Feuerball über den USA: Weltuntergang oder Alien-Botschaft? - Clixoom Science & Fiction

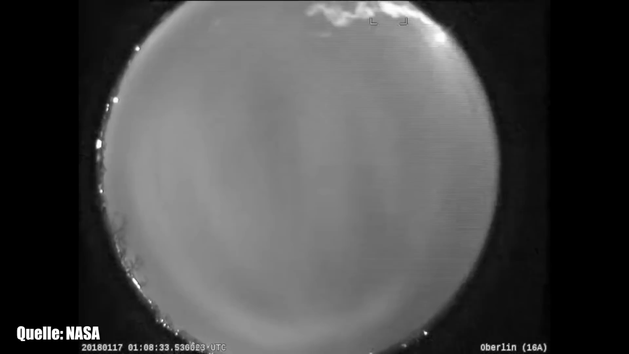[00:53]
Januar für wenige Sekunden den Himmel über Michigan, Ohio und Ontario. Alles wirklich dicht besiedelte Regionen.